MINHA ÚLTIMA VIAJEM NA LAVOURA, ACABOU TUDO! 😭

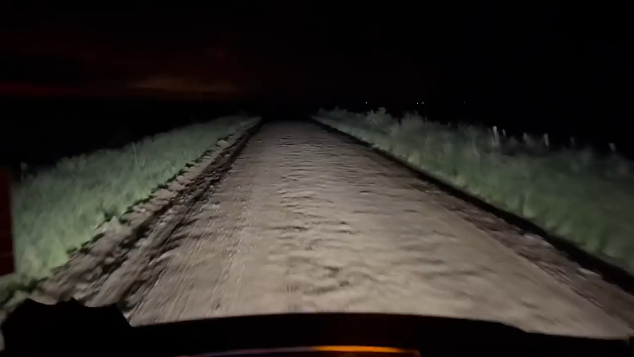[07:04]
É barbaridade, né? Chãozinho que parece que não acaba mais. Parece que a última ficou até mais comprida o chão agora. Ah, olha lá, gurizada, como é que tá finalizando o dia, né? É vermelho, né? Acho que vai parar de chover no caos. Mas vai esfriar daí. Vai, a tendência é esfriar. Tamo indo aí, o Patrick tá na retaguarda. Acredito que o Tisgueiro e o vereador estão lá ainda pra carregar, né? O vereador já tá quase carregado, era que o Patrick veio.